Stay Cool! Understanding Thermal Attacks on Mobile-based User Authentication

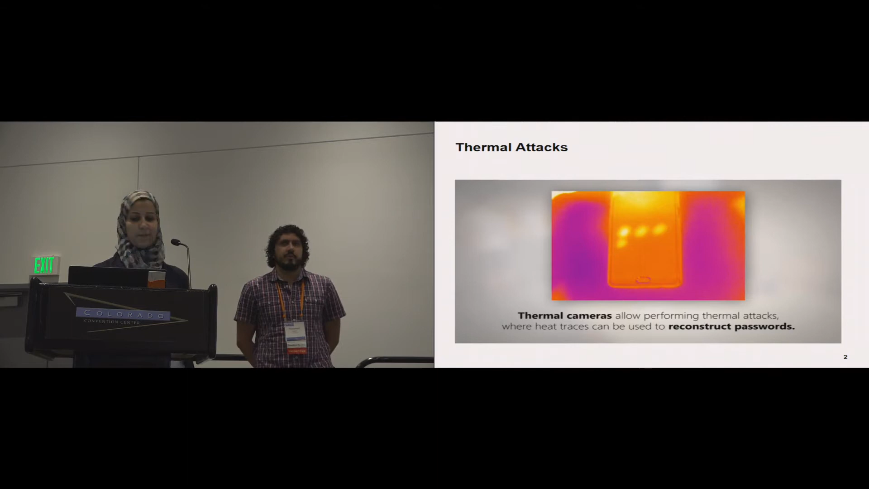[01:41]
so to understand how this works or in other words why thermal cameras can actually reveal such information it's basically whenever there is two objects in contact there is heat transfer at this contact point and of course it relies on the material and relies on the properties of the surfaces and the touching thing so in our case we had the skin so like the finger touching the screen and we investigated this thermal property which is thermal conductivity which actually
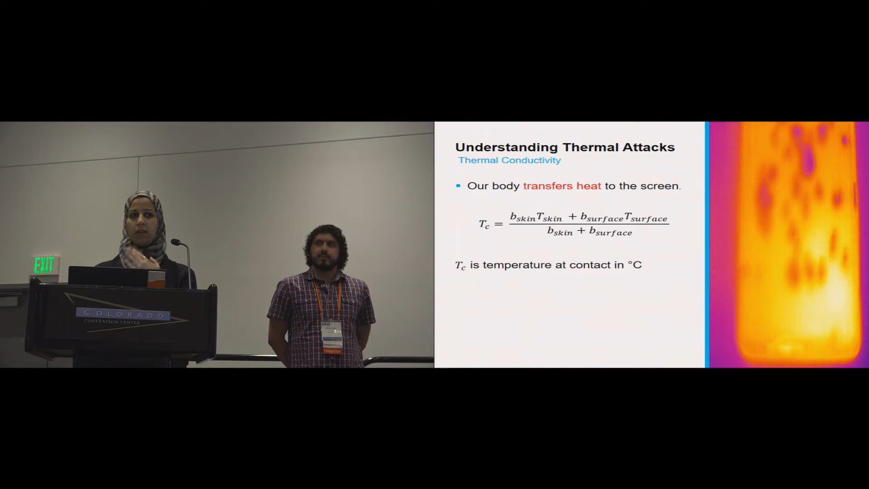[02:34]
is the standard glass used and and like developing touch screens and what we found is when when we touch the screen with our body temperature like 30 degrees and the screen temperature of 23 there is heat transfer
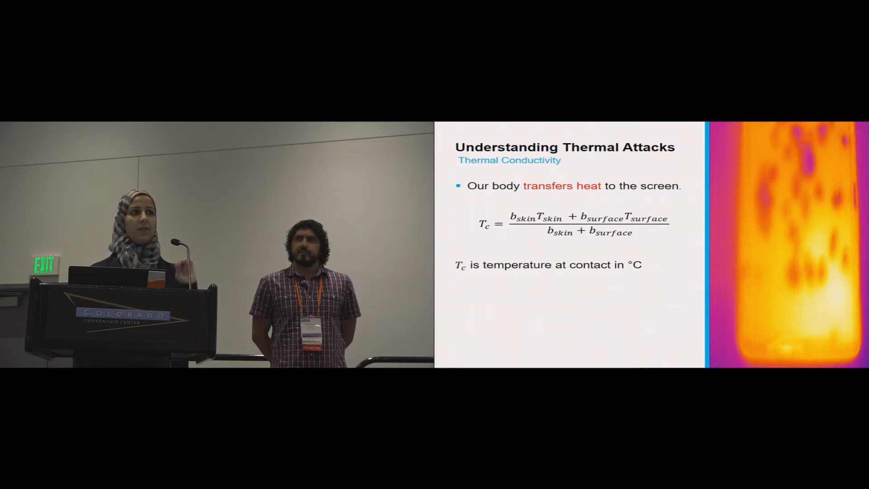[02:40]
of 2.9 degrees which actually causes the heat trace you can see in the images and
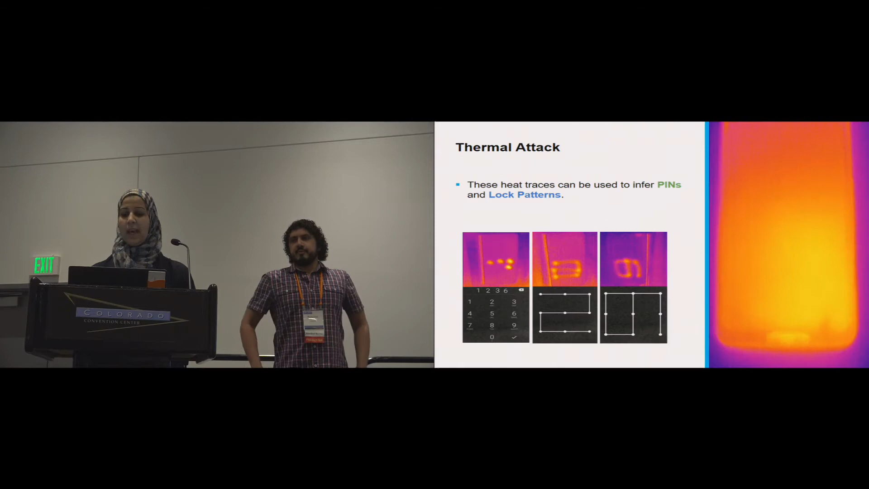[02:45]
based on this we can actually infer the pins and patterns that's entered by the user even after entering it because the heat trace actually takes time to decay additionally one interesting thing about thermal imaging and how it operates it does not only provide you with a visualization
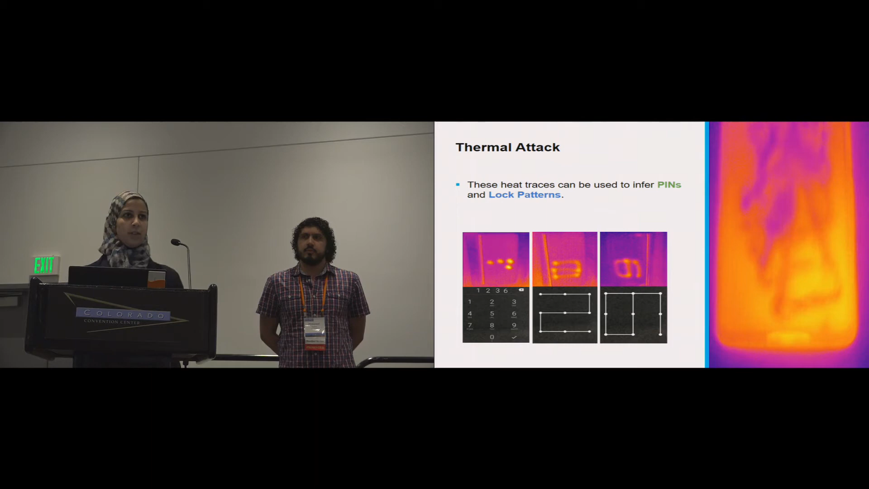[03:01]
for the heat or for the field of view of the camera but also gets you temperature information so we can know where the user have pressed and the order of pressing
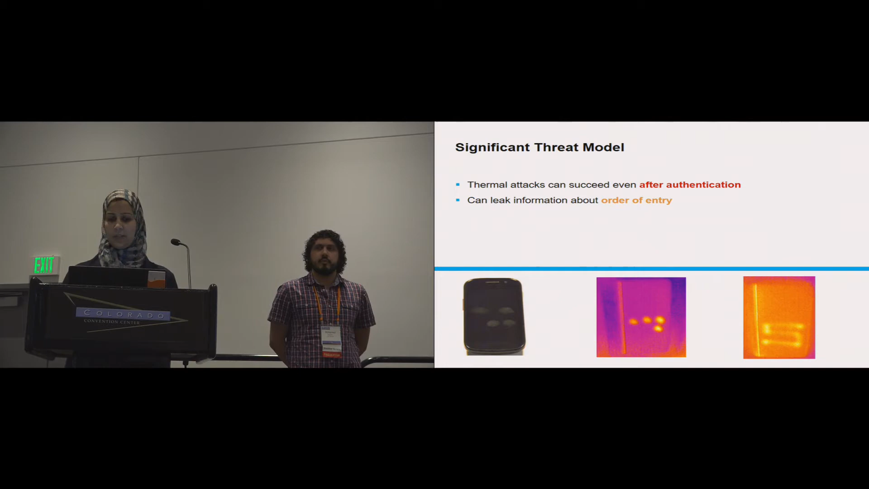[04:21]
can actually know the order of entry last but not least thermal cameras were actually considered kind of a fancy tool or like expensive tool but now it's it's really becoming affordable in terms of cost and size
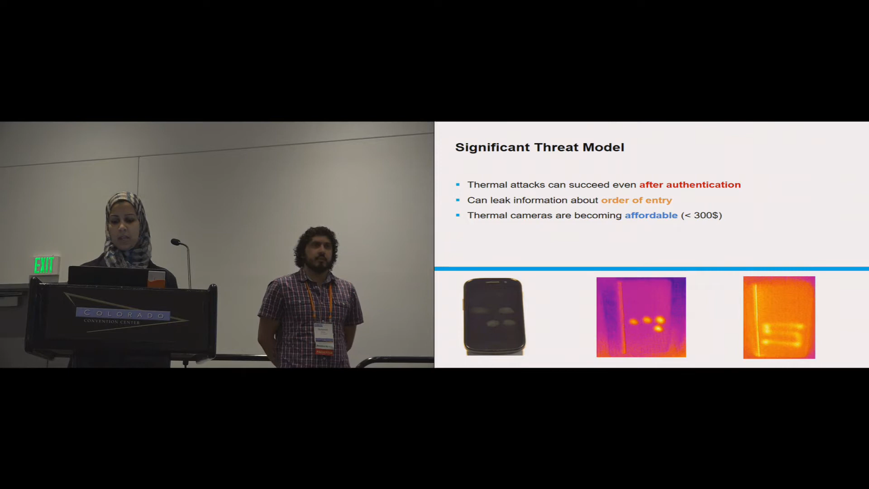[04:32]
so now we can get a thermal camera for under 400 like 300 euros or even less and you can actually have it as an accessory in the phone so basically you plug it to your phone and then tada you have a thermal camera
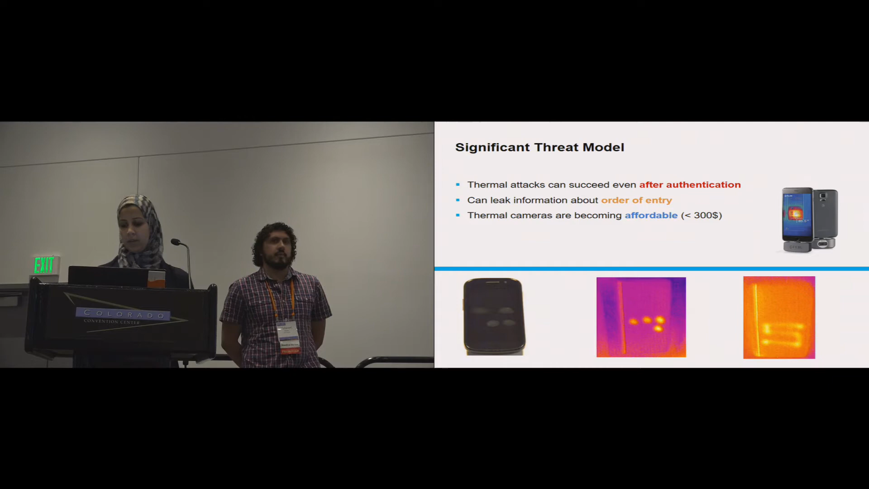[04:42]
in your phone so so far it's a significant attack because of what we just mentioned you can and
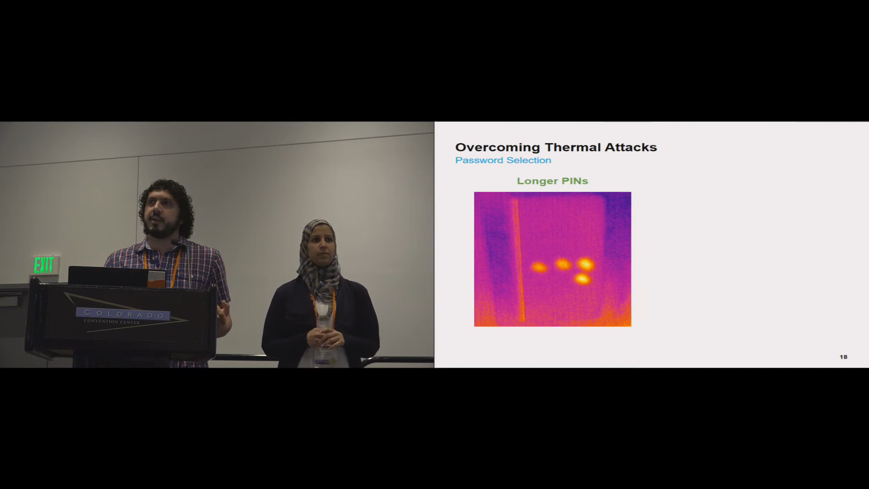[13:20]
is to use longer pins so if you have longer pins basically there is a higher chance that the heat traces will decay by the time a thermal attack is taken um in case of patterns try
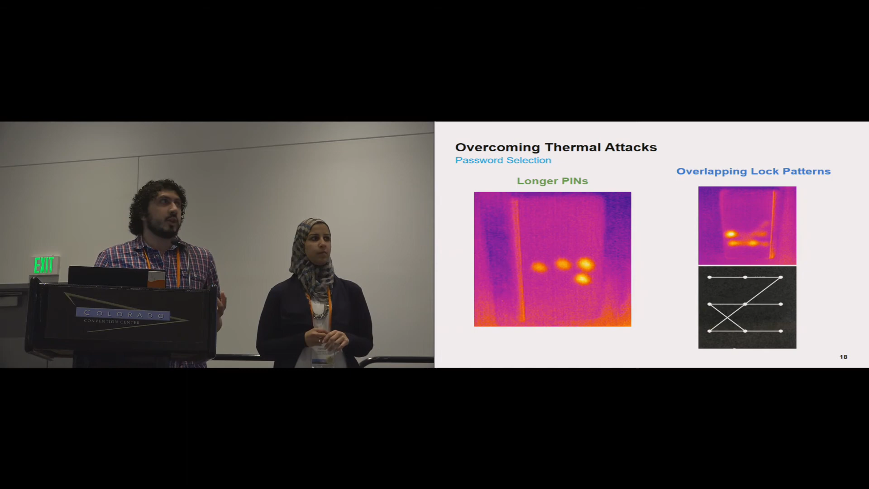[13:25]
to have at least one overlap it significantly increases the resistance to thermal attacks
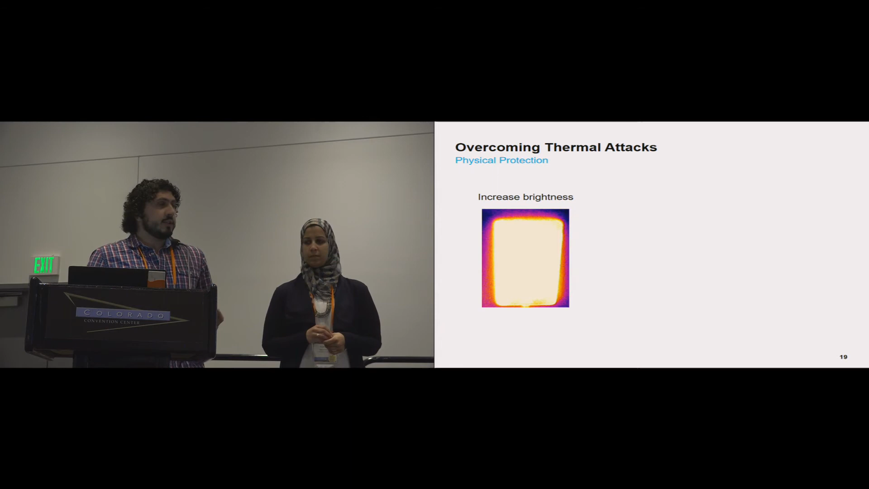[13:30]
and in addition we thought about some protection measures that we refer to as physical protection measures so basically if you increase the brightness of the screen or if you load a task that increases the cpu usage you essentially heat
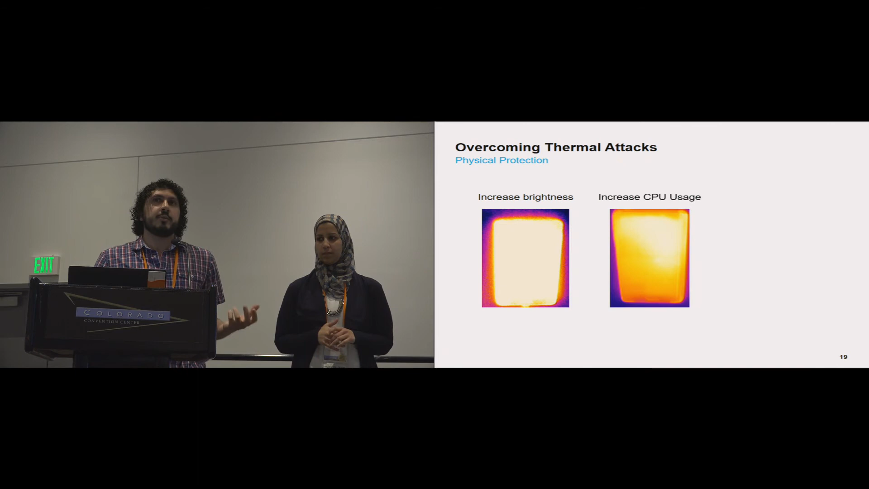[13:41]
up the phone and this erases any heat traces out there one easy workaround is also to do some random swipes on the phone and this will distort the heat traces and make it harder to perform thermal attacks